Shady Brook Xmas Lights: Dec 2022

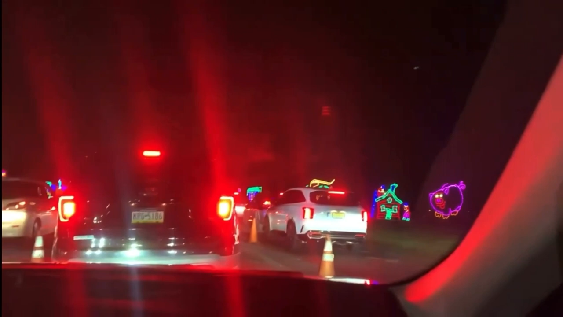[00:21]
Sorry for that, guys, but. Oh, no, there's a teddy bear. I think that's a teddy bear. Where? Penn Community Bank, huh? Is this the one where you can edit it? Yeah. Okay. Oh, and then there's a Christmas tree over there. Pig! It's a pig. It's a piggy piggy. With money going in it. Yeah. Piggy!
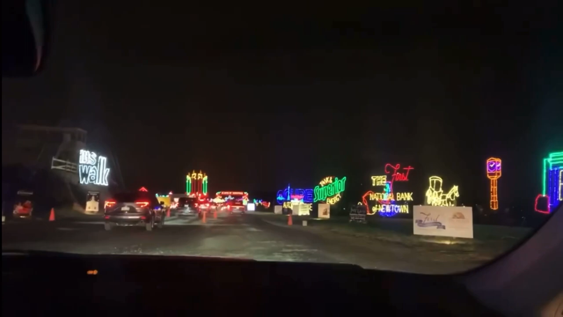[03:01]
At this thing, they're not gonna make you wait. Yo, look at this. Look at all this. Which one of these is the sun? It's so cool. Got it. It's so cool, guys. Look at this.
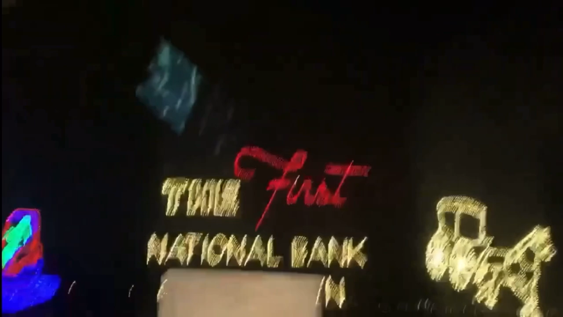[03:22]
National Bank. The first National Bank. Superior.
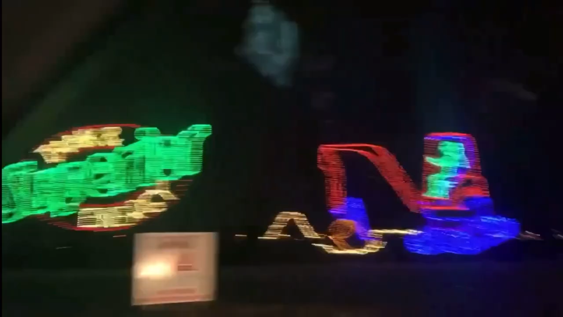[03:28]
Caracure Auto
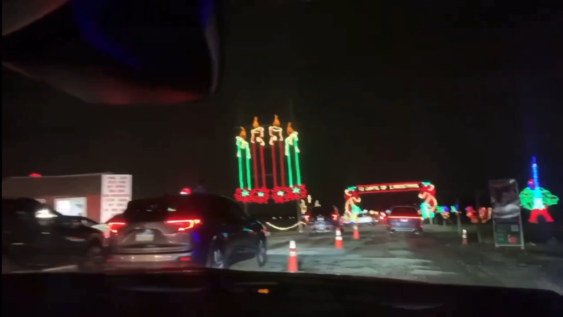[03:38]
Insurance. Candles, April. It's a manure. Hilltop Farm and Fence. It's a primo. Primo hoagies. Eiffel Tower.
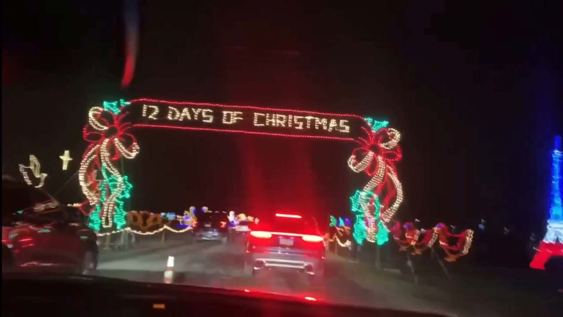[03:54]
12 Days of Christmas. You thought of the parakeet? I think it's a parakeet. Chickens! So look at all those chickens. Two turtles.
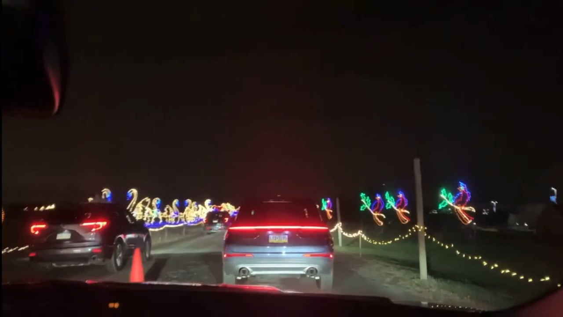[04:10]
Look at all them all chickens. It's part of the 12 Days of Christmas. Yeah. It's a partridge in a pear tree. Ooh. Brian, ooh! Seven swans are swimming. Yep. Six geese are lying. Five golden rings, four turtle doves, two turtle doves, and a partridge in a pear tree.
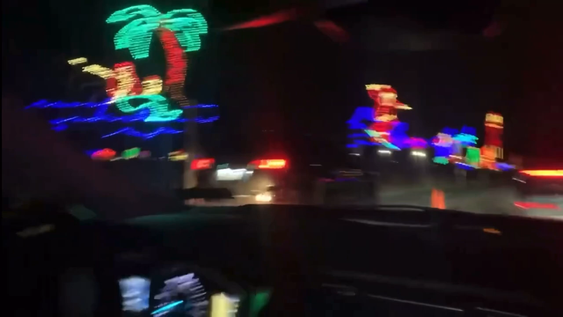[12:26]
Surfing. Look, honey, Santa likes to surf on the golf Does he? Pirate ship! SS Claws. A diver. Holy diver.
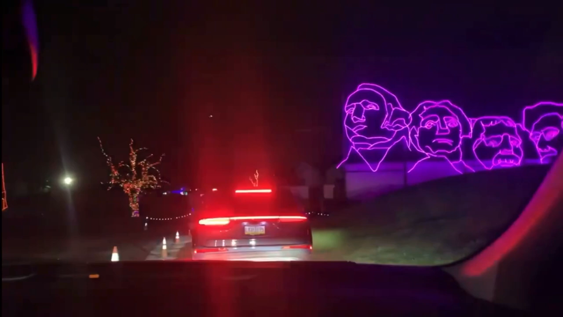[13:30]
Rushmore. Listen, look, they look high. Okay. Ooh. Mount Rushmore looks high. I mean maybe the person that did Mount Rushmore was high.
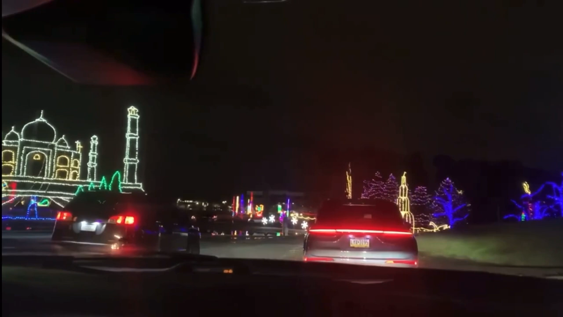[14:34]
What? Ooh, the Statue of Liberty. Ellis Island. Yeah. I've been inside the Statue of Liberty. Good. Yes. Is it good? I was the toddler. My dad had to carry me and Casey up the steps because we refused to go. Oh damn. He went all the way to the top. Oh, it's the Grinchy! Yeah, you're a mean one, Mr.
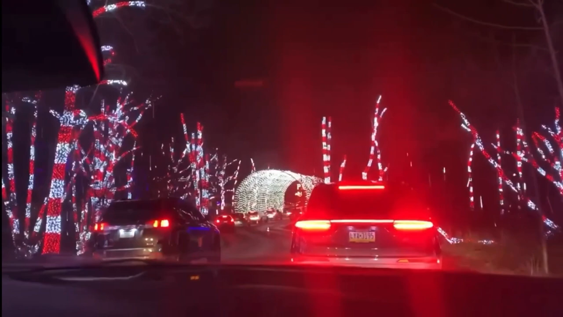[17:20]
Oh, we're not going that little thing? Yeah, we are. Ew. How about Wreck-It Ralph? Wreck-It Ralph. So, looks like. Maybe some lights fell off that one. Or the branch fell off. Maybe. Where? Right there. Oh. The branches were like, oh! Oh, look at that one! It says drops. Little drops. Drops.